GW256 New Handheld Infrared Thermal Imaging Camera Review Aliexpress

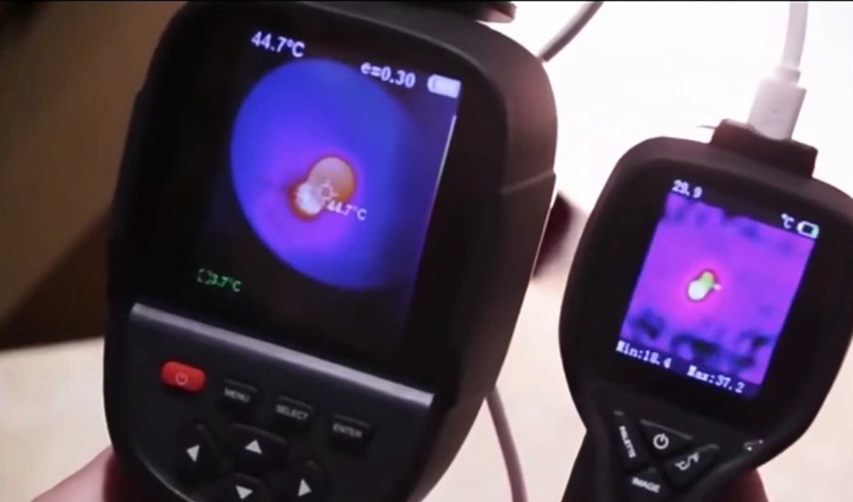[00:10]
On screen: spot 44.7°C
The GW256 thermal imaging camera is a revolutionary tool designed to enhance inspection and troubleshooting across various industries.
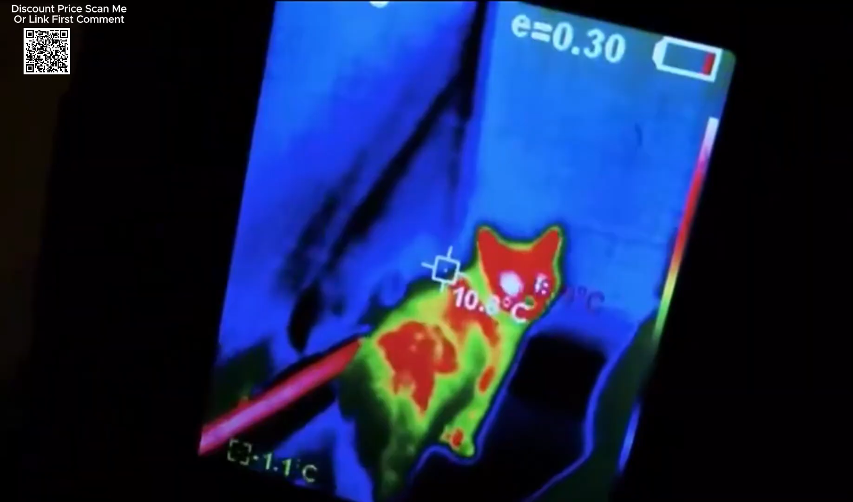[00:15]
Equipped with real-time temperature monitoring, the GW256 allows users to quickly identify potential problem
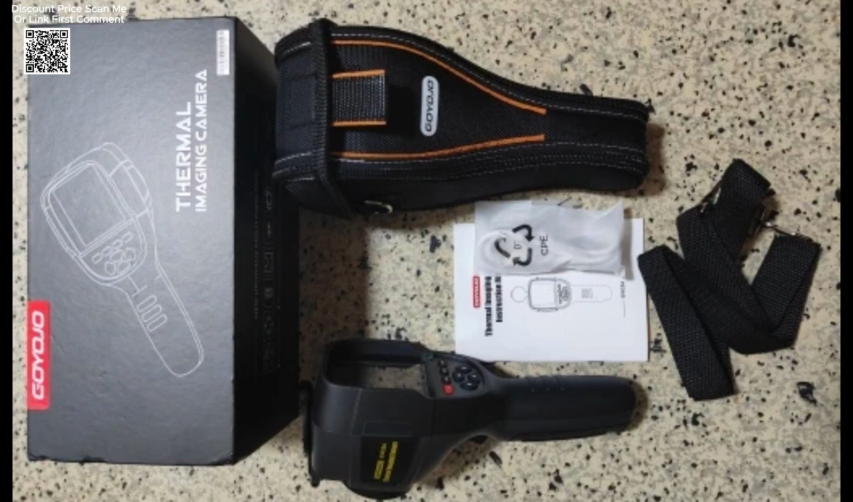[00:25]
areas with its automatic cold and hotspot tracking.
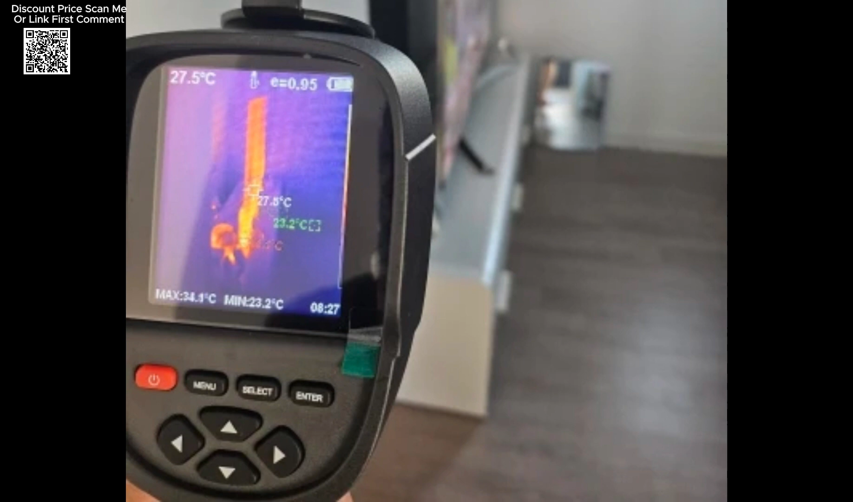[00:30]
On screen: spot 27.5°C, min 23.2°C
This feature makes it an invaluable asset for preventing failures and ensuring the optimal performance of electrical and mechanical systems.
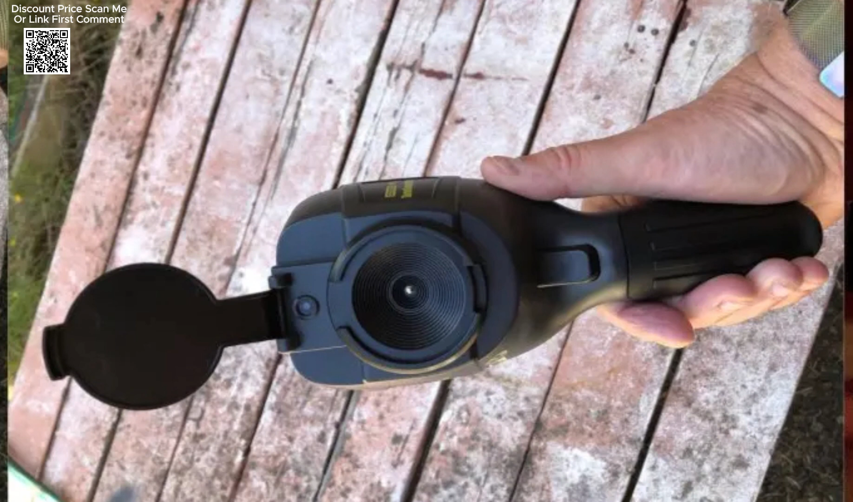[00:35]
With a broad temperature range of minus 20 degrees Celsius
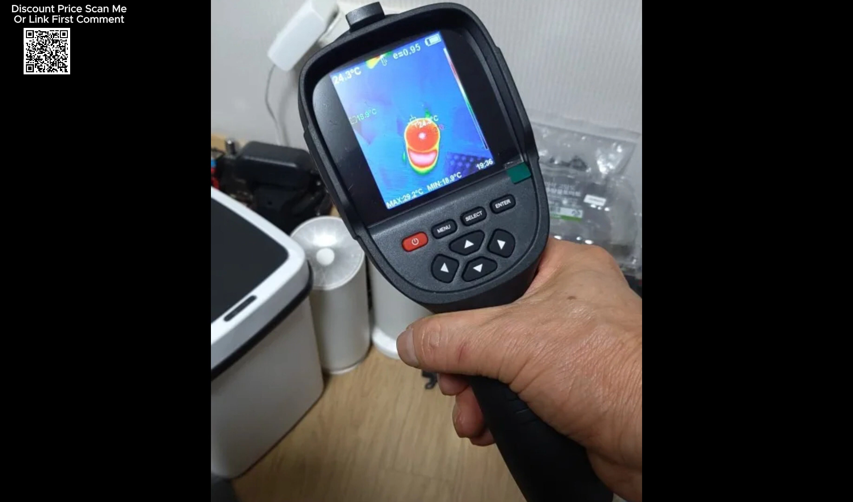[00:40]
to 550 degrees Celsius and high accuracy of plus or
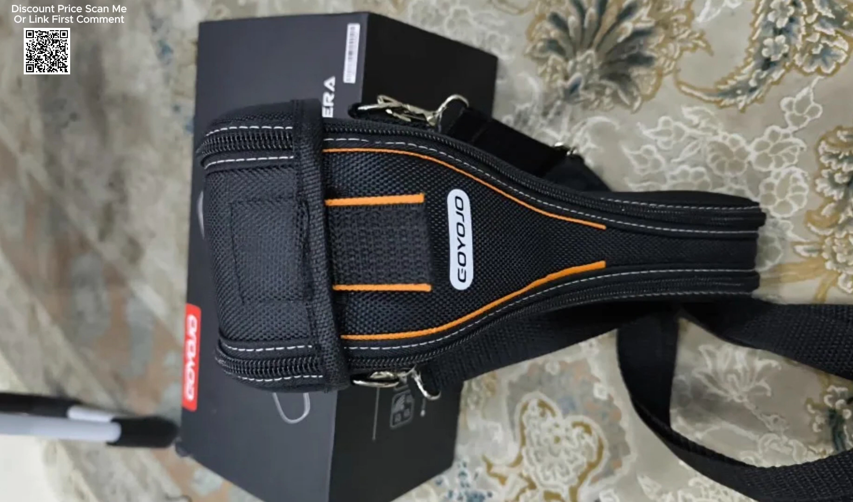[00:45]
minus 2 degrees Celsius or plus or minus 2%,
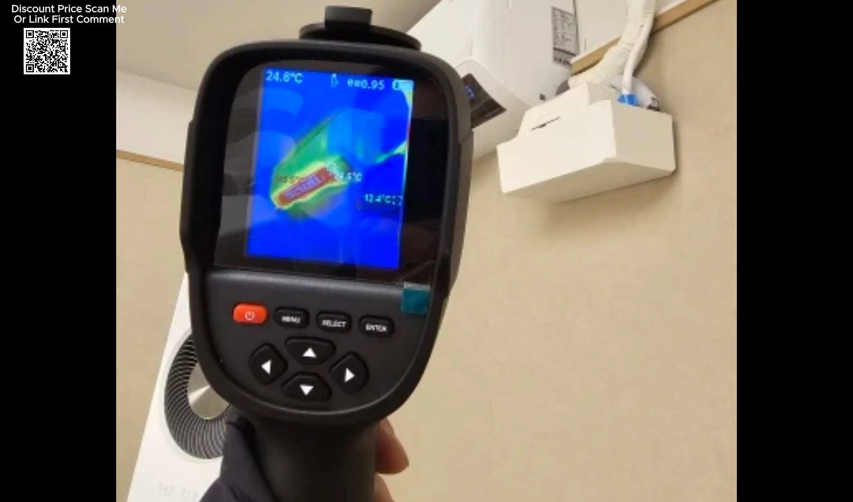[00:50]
users can trust this device for precise thermal readings in various conditions.
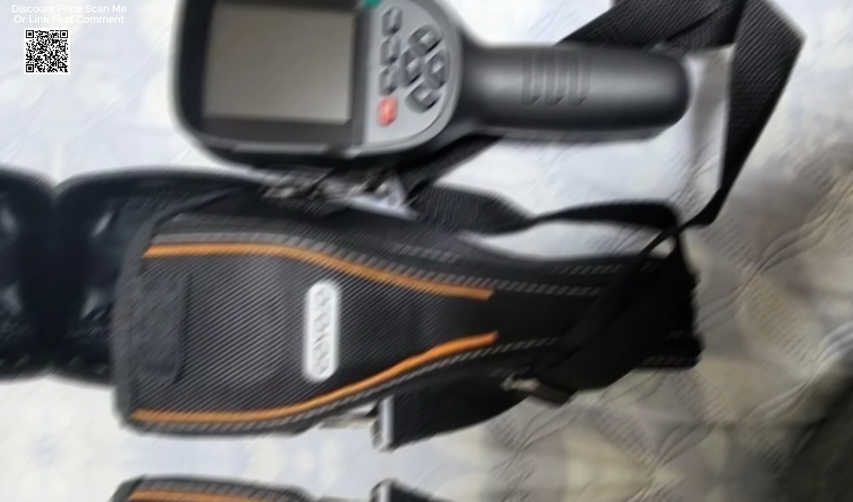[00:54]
Data management is seamless with the GW256.
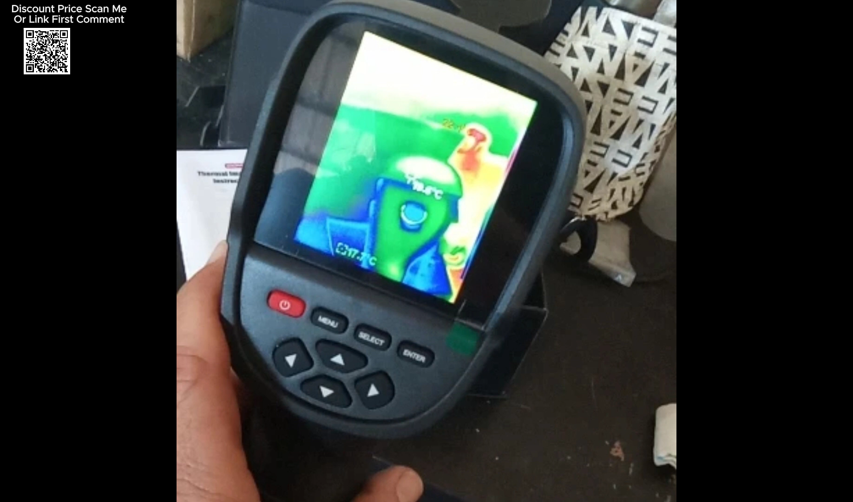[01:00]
Users can capture and store thermal images in JPG format and videos in MP4 format.
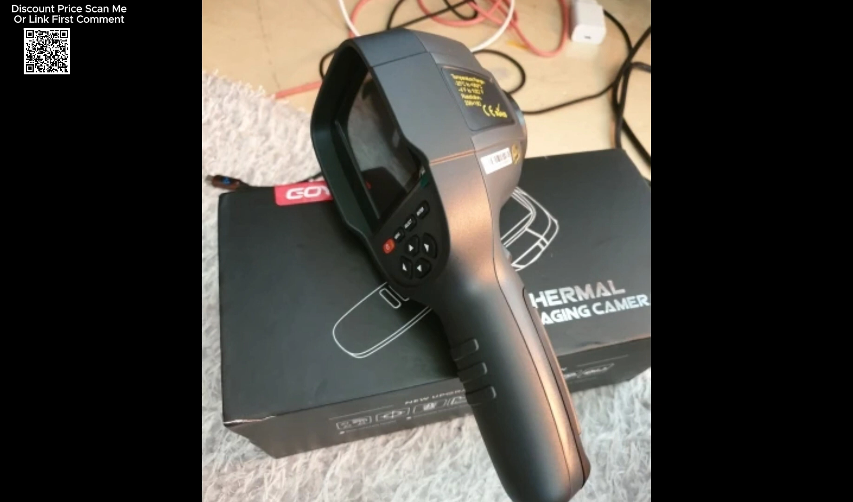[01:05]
The included thermal imaging image analysis software
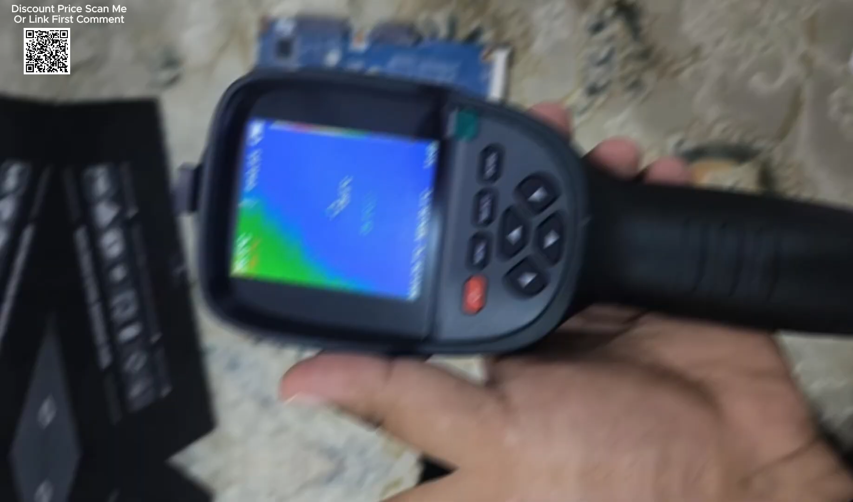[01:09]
facilitates data transfer via USB, enabling in-depth analysis on a computer. This efficient workflow ensures that professionals can make informed decisions based on accurate thermal data.
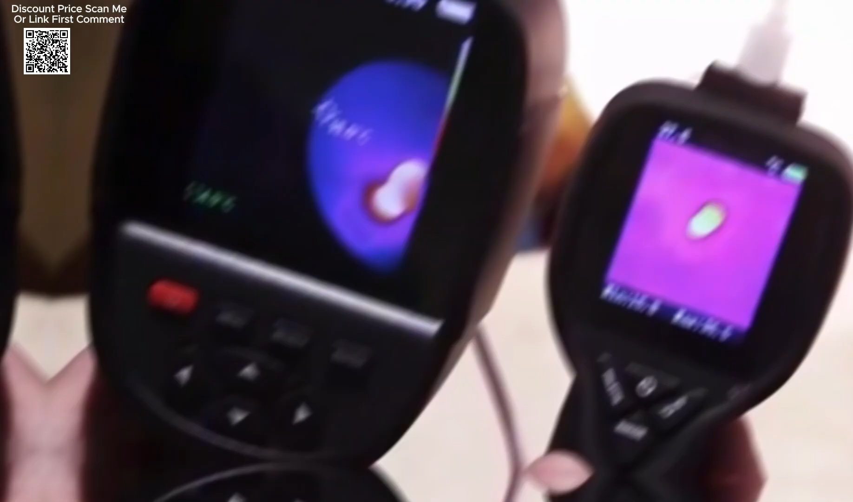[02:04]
This long-lasting battery life allows users to complete thorough inspections without interruptions.
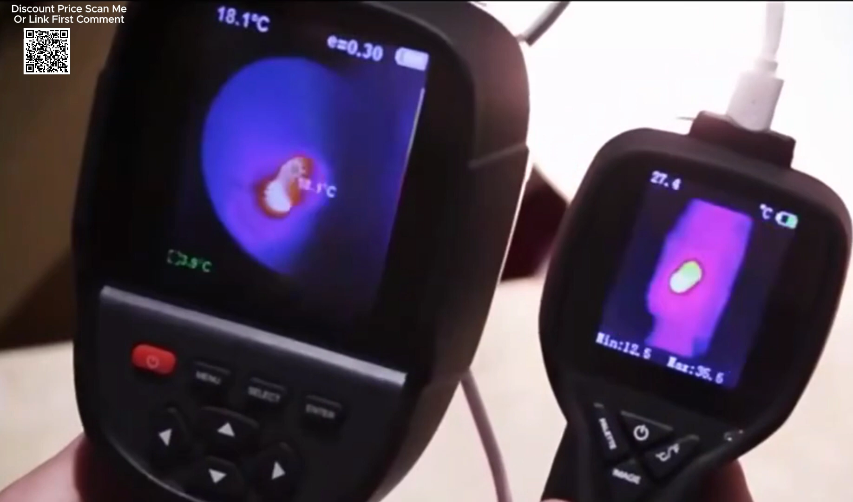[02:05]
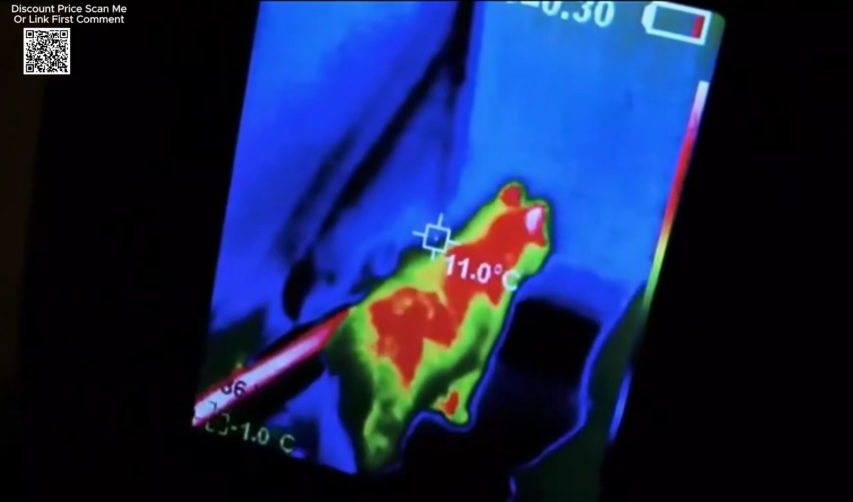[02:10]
On screen: spot 11.0°C
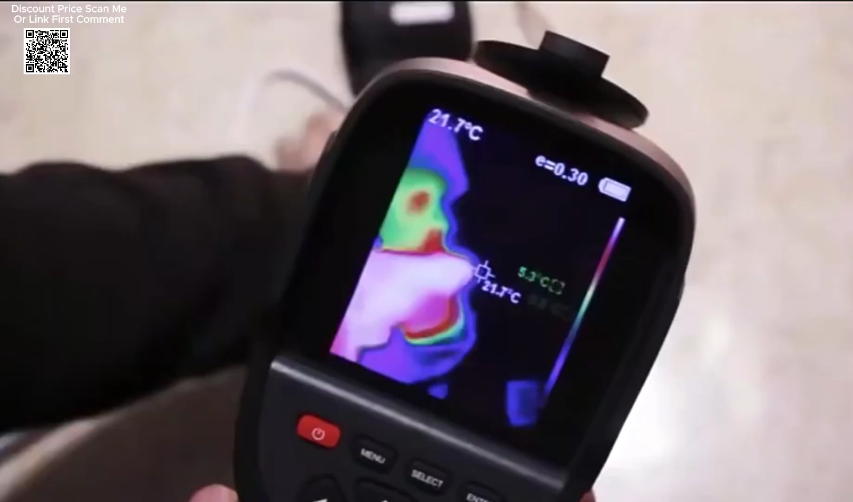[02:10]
On screen: spot 21.7°C
Additionally, the device provides multiple color palettes, including rainbow, iron red, and black hot,
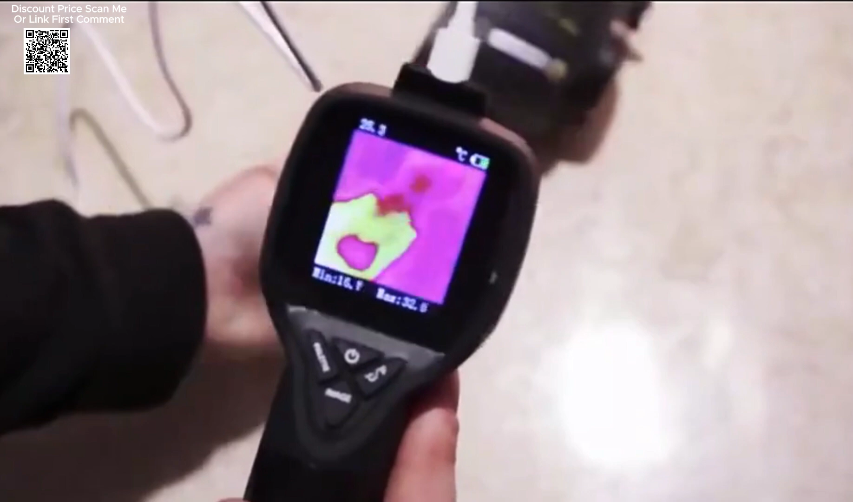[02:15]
to enhance thermal visualization and improve analysis.